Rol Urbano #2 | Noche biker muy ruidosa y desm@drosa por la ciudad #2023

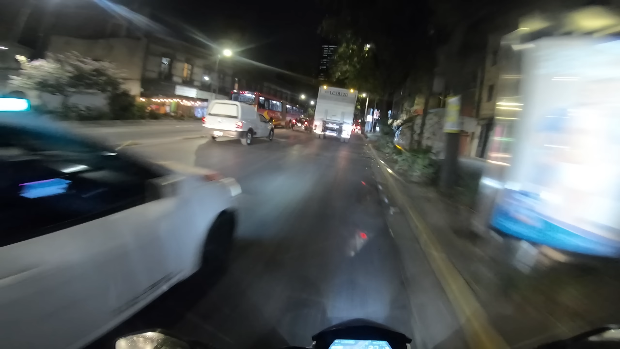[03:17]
Ya estamos aquí más cerca del centro de la Ciudad de México.
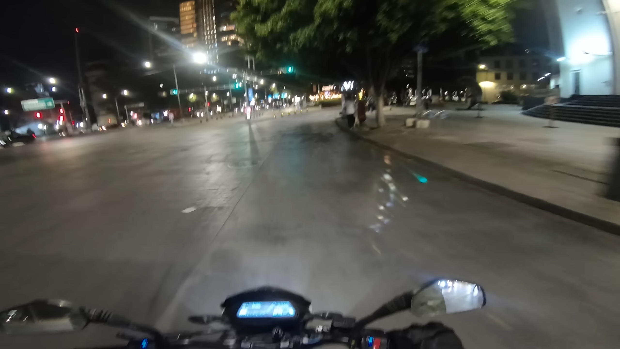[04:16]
Ah, para los que no saben, ese es el Sonora Grill, que el famoso, el de las redes, donde discriminan.
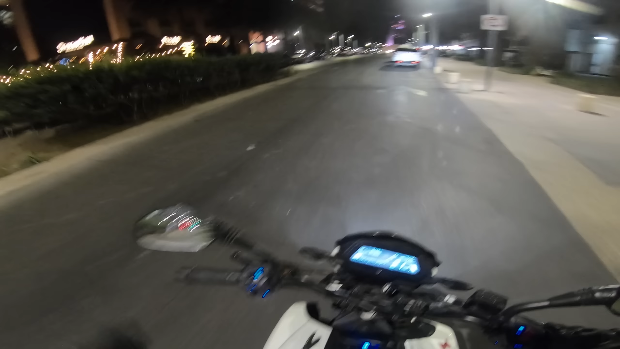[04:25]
Si eres güerito, carnal. Y mira nada más qué pinche belleza. Ahí está el Monumento a la Revolution.
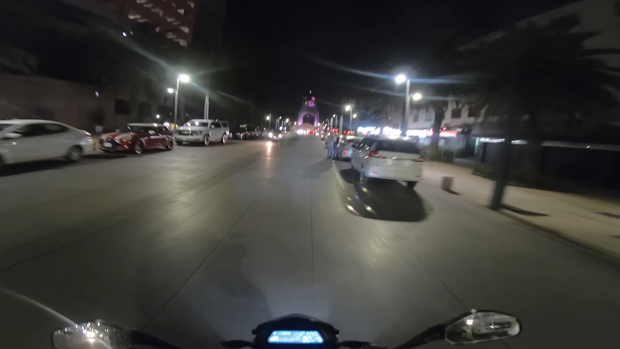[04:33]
México tiene cosas chingonas, güey.
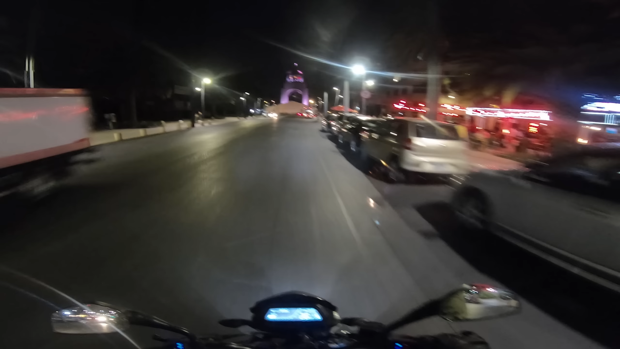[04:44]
De conocer México. De tantas cosas que hay, cabrón. Está chingón.
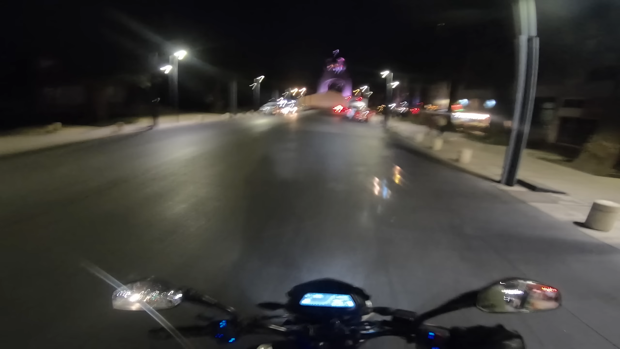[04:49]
La neta está chingón. Ve nada más.
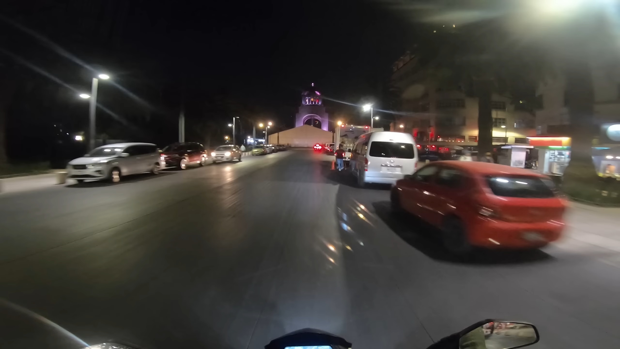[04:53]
Ahorita les voy a enseñar más de cerca el monumento. Está chingón.
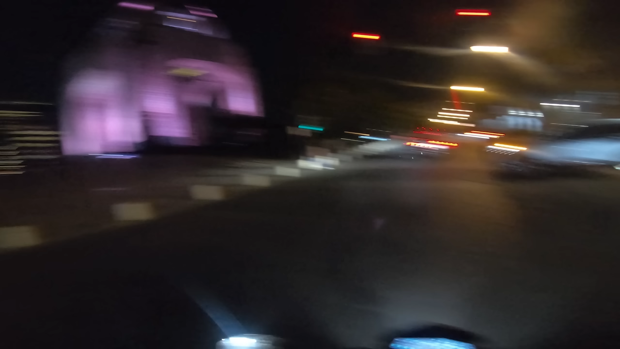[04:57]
Yo me acuerdo que hace mil años que unieron unos primos, yo tendría 10 años.
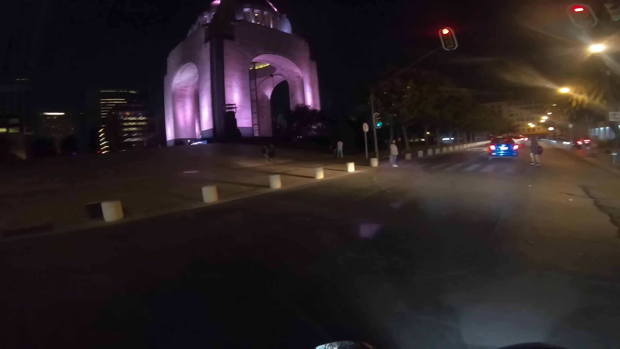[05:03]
Nos subimos. A ver, aquí hay varias motocicletas, pero no creo que sean mis compas. Esos güeyes son muy impuntuales.
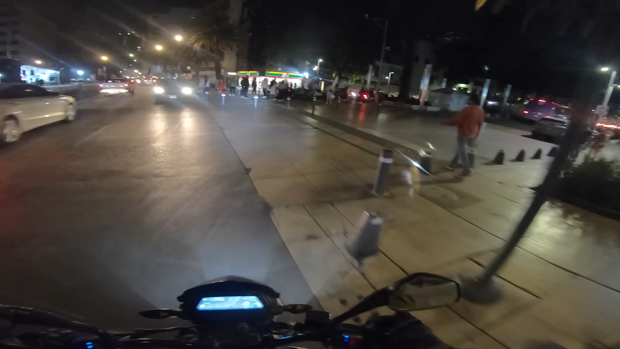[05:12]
No. Ah, sí, es el Camachito Biker. Ahí está el Camachito Biker, creo.
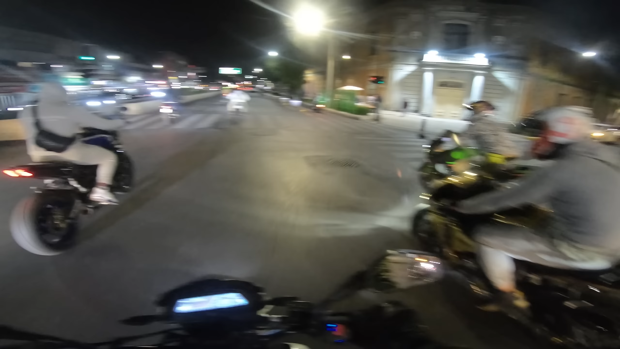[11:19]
La cambió, tenía una BMW, no sé si la cambió, pero ya trae una R1 dorada, una R1 dorada chingoncísima, y acaba una potente caja.
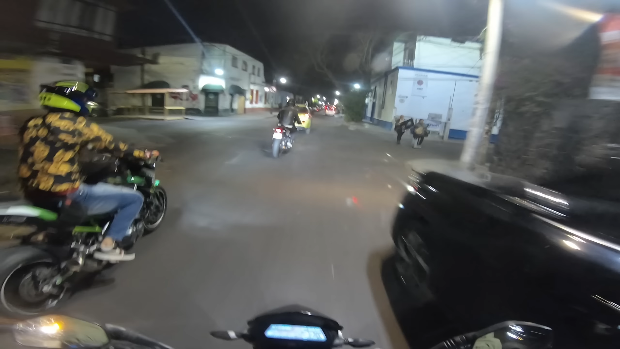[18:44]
una copita de vino, algo así, hippizón, hipsterzón más bien, aquí en Coyoacán, está súper chingón, ahorita van a ver, haya cosas abiertas hasta muy noche, está súper seguro, muy bonito, kiosquito, luego hay música, ahí, o sea, está padre, entonces recomendadísimo Coyoacán, miren.
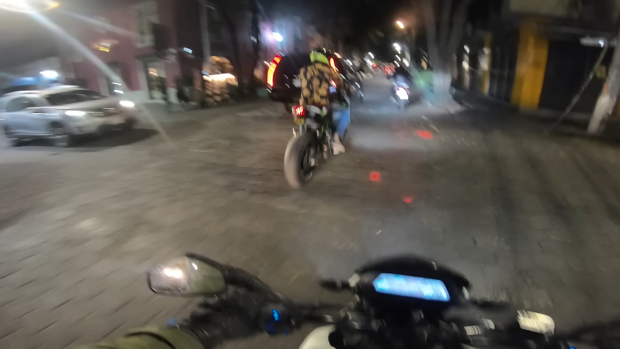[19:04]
Chequen. Ahí tenemos al Moro. Mira qué bonito está de noche. Coyoacán, aquí está el mero centrito, mira. Acá está para la de los lobos, ¿cómo se llama esta cosa? Y aquí...
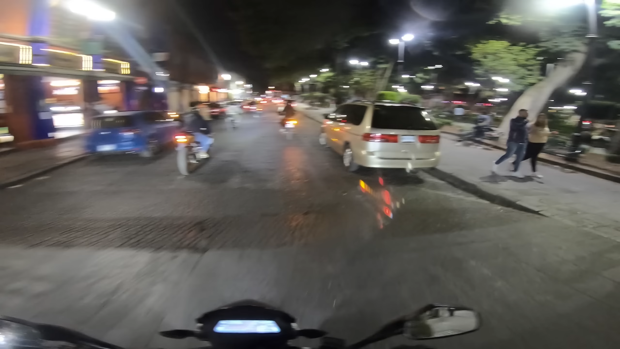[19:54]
Y ve cómo está bien movidote.